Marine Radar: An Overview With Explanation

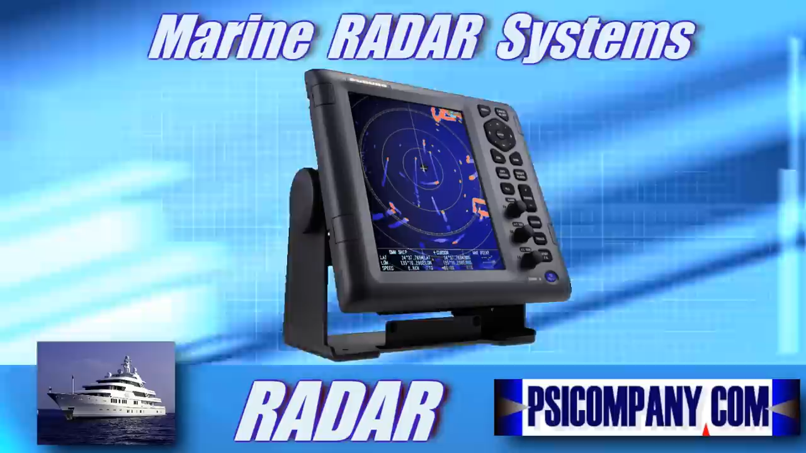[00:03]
What is marine radar? The term radar is an acronym which stands for Radio and Range Detection. A marine radar is a ranging and detection system that picks up signals from objects
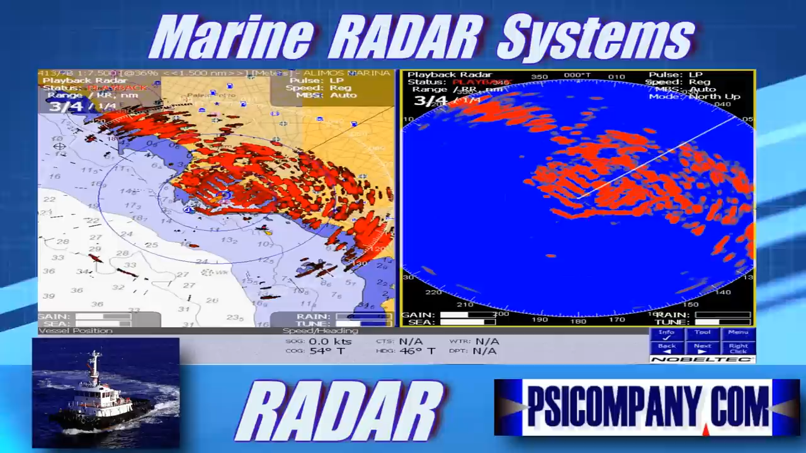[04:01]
They now display a combination of radar, chart, plotter, fish finder, weather system, and automatic identification system data. The ability to overlay radar on top of a chart image certainly helped users determine the difference between moving and stationary returns from targets. However, the argument that too much information can cause information overload is equally valid. The improvement of cost-effective heading sensors has brought credible MARPA, or Miniature Automatic Radar Plotting Aid, functionality to the recreational marine market. Radar Scanners Become Smart Since 2006, more significant changes have taken place in the processing of radar echo and the control of the radar transmitter.
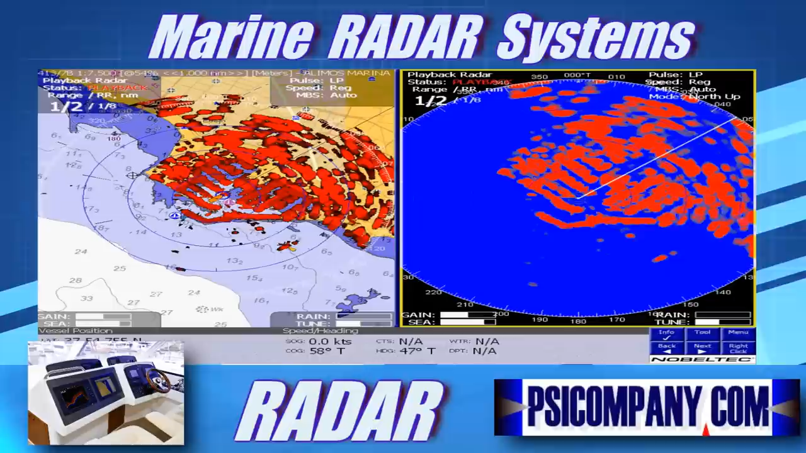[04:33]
These types of radar scanners have been called intelligent or active scanners. Think about the processing of the data in a radar system as a chain of events starting from the transmitted pulse and ending up as a pixel on your display.
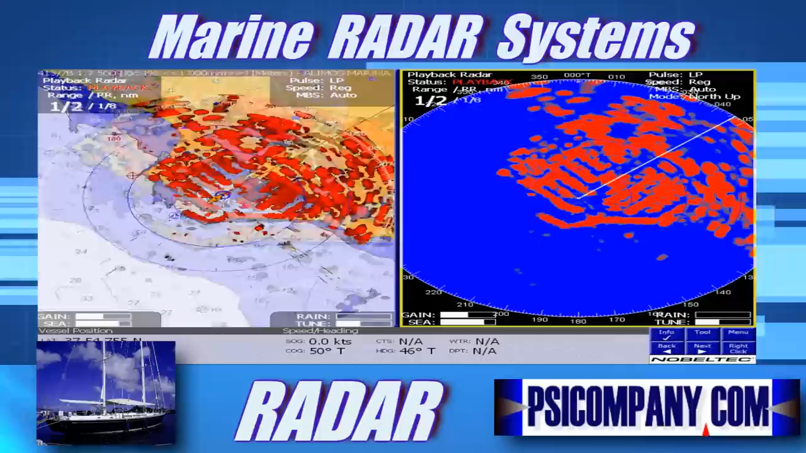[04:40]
The change to an intelligent scanner has meant that more of the processing takes place in the scanner itself,
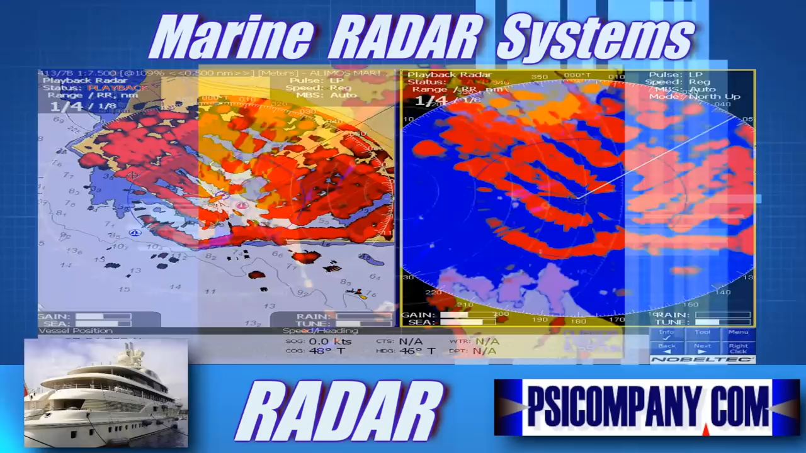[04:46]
the output from which is a generic communication method,
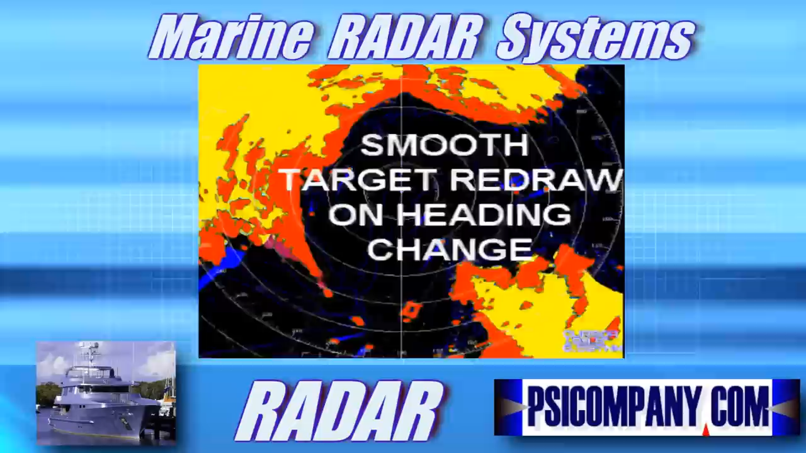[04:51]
generally such as ethernet or other. The byproduct of this are thinner and more flexible cables between the scanner of the display. This new intelligence in the scanner has led manufacturers claiming their transmitters are now digital.
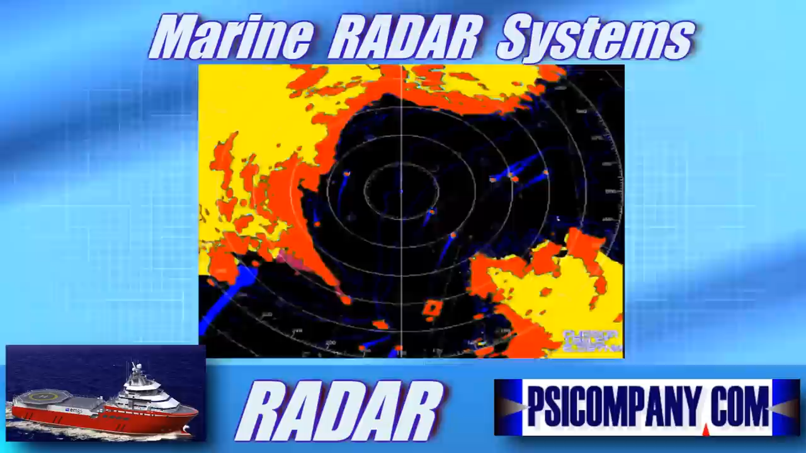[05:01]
This claim is often misleading as the data processing has always been digital at some point in the chain. Recently, the point at which it becomes digital has now moved from display further up the chain to the scanner. So, is having a digital radar a good thing? The fact that the scanner converts the radar it returns into the digital domain earlier has some advantages.
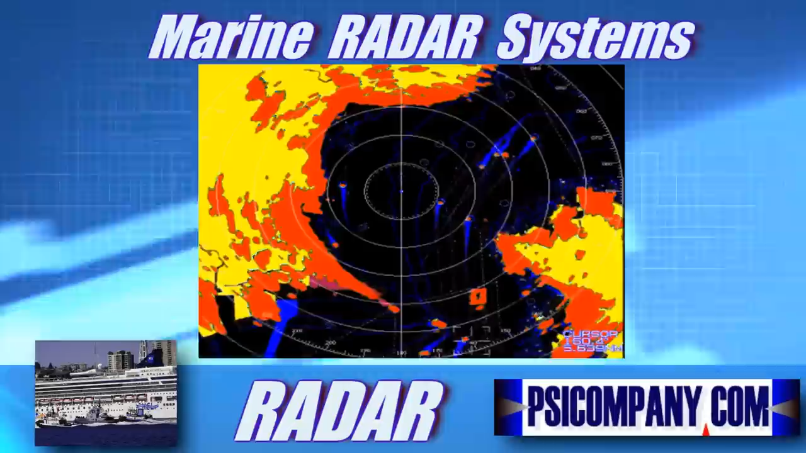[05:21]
Working in that digital domain means that more sophisticated signal processing can take place.
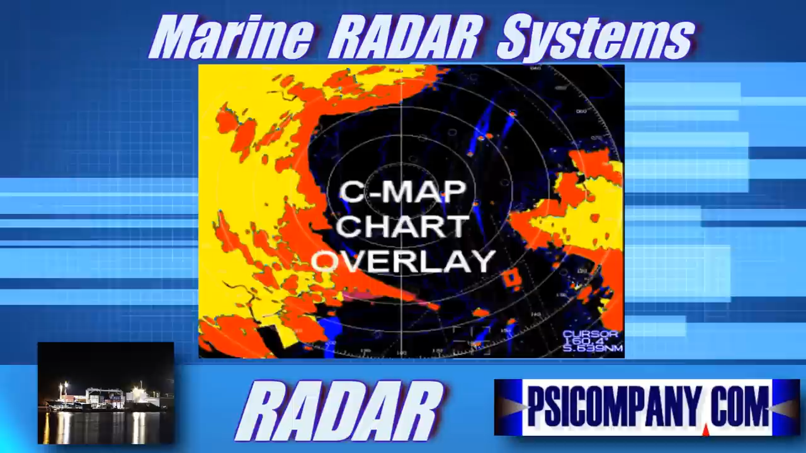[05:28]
Digital scanners are now available from Furuno, Garmin, Lowrance, Raymarine, and Simrad. With all this in mind, we should not question if a scanner is digital or not.
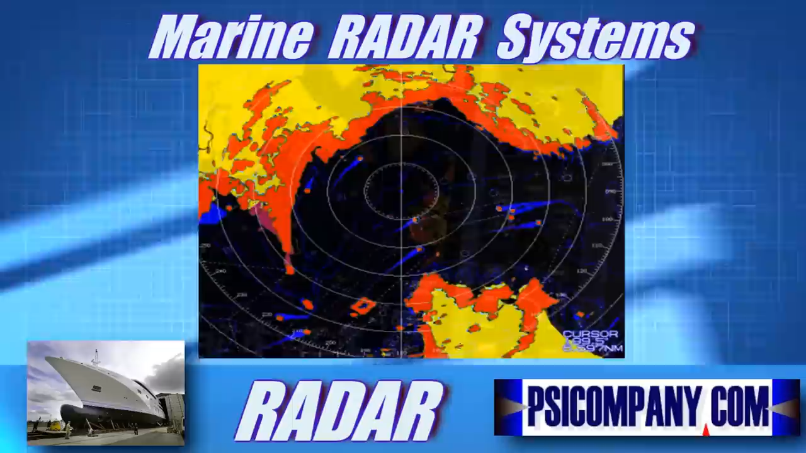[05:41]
It is important to understand that it is not the technology that matters, but what the equipment designers have done with that technology. It's the advances in the processing of the data which will lead to more understandable radar image and a better experience for users. So, why consider a radar?
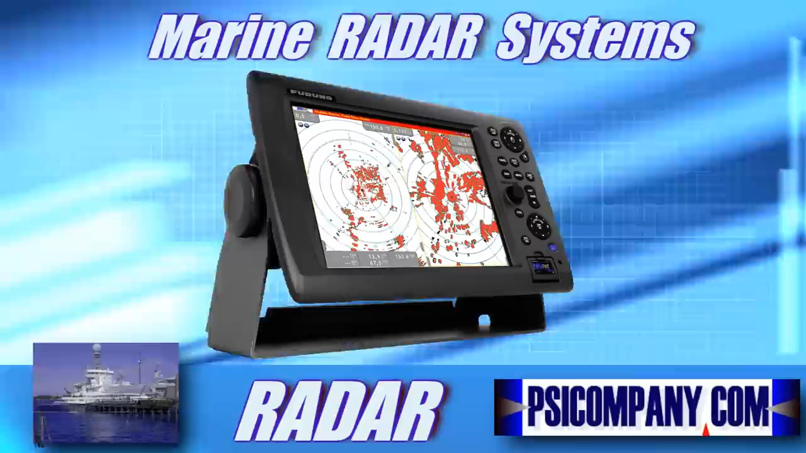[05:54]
It's important to realize that radar is the only above-water active navigational tool available to your vessel. Active means that it records and displays real live data that is relative to your vessel. It can detect numerous targets, such as other boats, buoys, and in some cases, rain or a flock of birds on the sea surface. The key aspect about radar on the range, how far away and how close to your boat. It can detect targets and how effectively it can resolve or separate targets around the boat. If you're new to radar, try this explanation of the principle that captures how radar works in the basic form.